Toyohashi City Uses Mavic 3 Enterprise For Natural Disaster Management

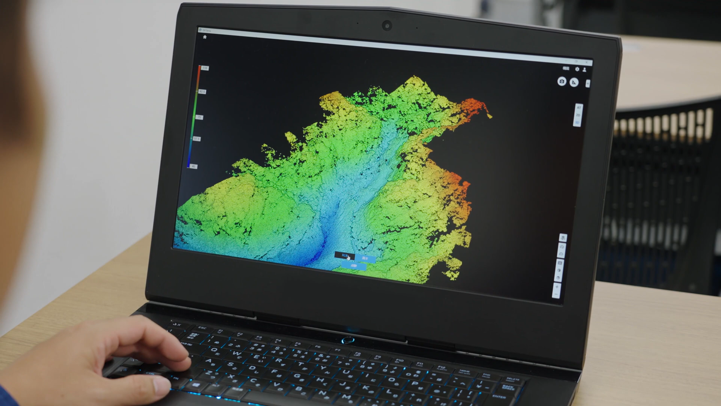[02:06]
内で作成することができました
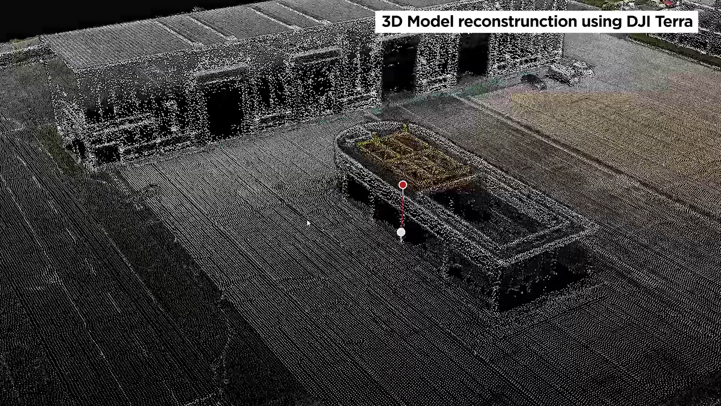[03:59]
このデータは 火災現場の 俯瞰的な情報だけでなく建物の
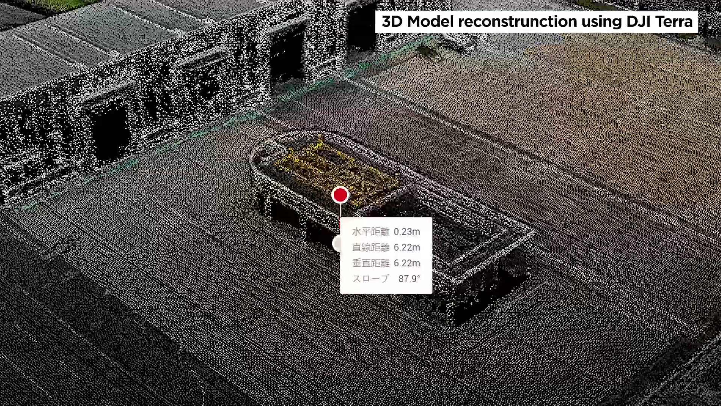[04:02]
大きさや高
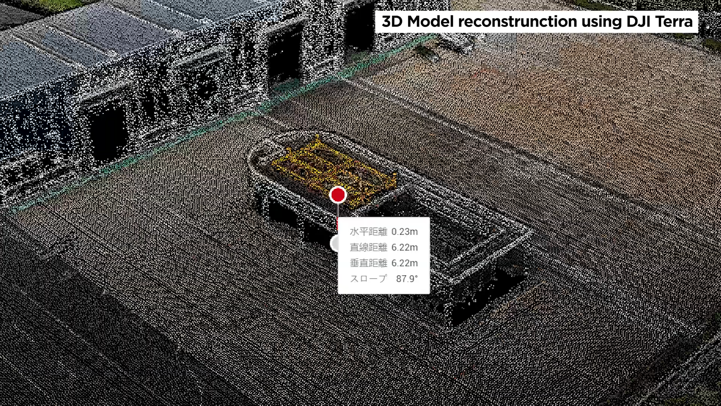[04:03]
さなどの情報も 簡単に確認することができる